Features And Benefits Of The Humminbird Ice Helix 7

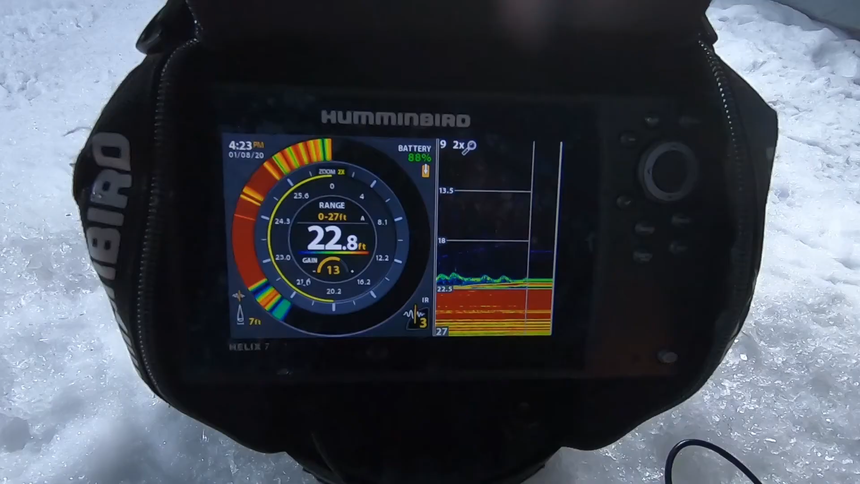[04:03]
On screen: depth 22.8 ft
only can I have a flash remote and a 2d mode
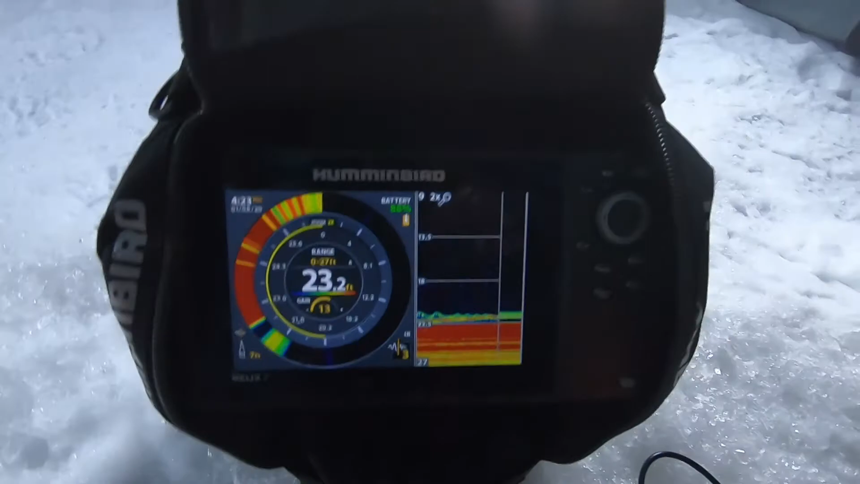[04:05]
in a split screen when I'm ice fishing but I also have the greatest mapping and